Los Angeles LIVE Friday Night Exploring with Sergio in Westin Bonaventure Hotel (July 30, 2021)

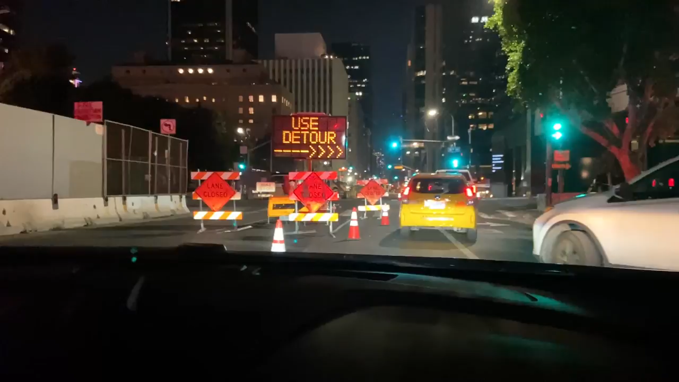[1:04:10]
The elevated walkway over there. That's really nice. Yeah. Oh, the elevated walkway. So did you see that whole area up there? It's kind of like a... It's almost like you can go out there. It's outside seating. Yeah, it's so cool. Yeah, it's just really nice up there, man. Here's the street I was telling you about where they shot that scene for Heat. Uh-huh. Where the gunfire was just incredible.
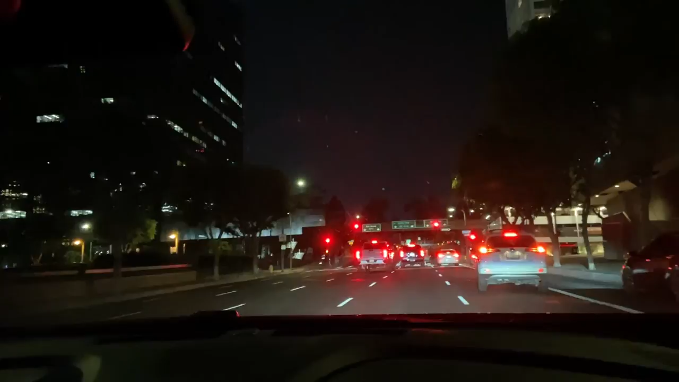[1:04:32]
I mean, that's what that whole movie was based on, was this scene that they shot right here. Crazy. Yeah, nuts. Then on top of that, okay, two guys went and robbed the Bank of America, copying the movie the year after the movie came out. Oh my gosh. Yeah. They went to a bank in North Hollywood,
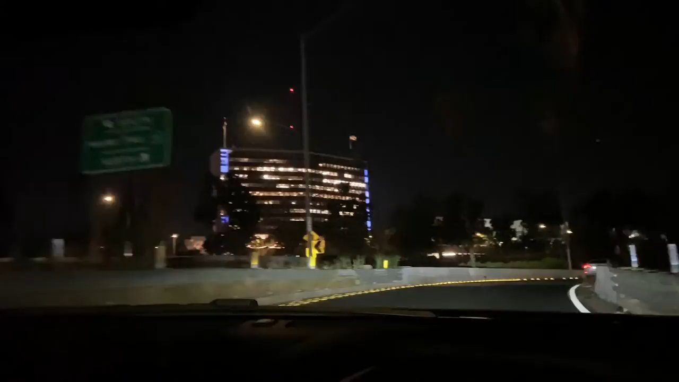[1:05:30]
Because there was no bulletproof anything around his ankle. That's crazy. And the guy just fell, man. That was the end of the whole thing. It's called the Hollywood Shootout. Oh, man. The North Hollywood Shootout, 1997.
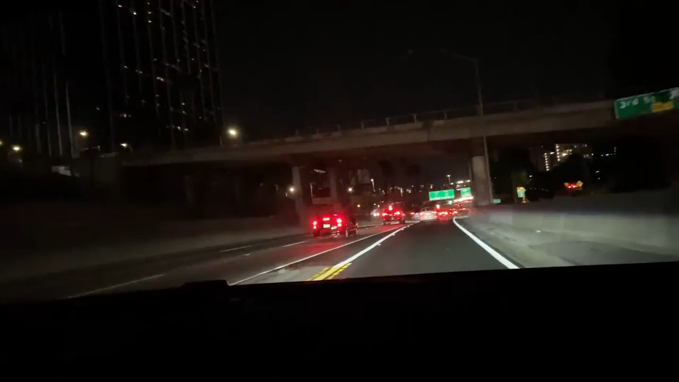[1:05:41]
All right, so we're back on the freeway. So anybody wants to go check that out. Which highway is this now? We're now on the 110 again. Mm-hmm. We'll swing back around. Yeah. We're still going to check out some nightlife, or you want to? Yeah. I think it's getting... Let's call it a night. Okay.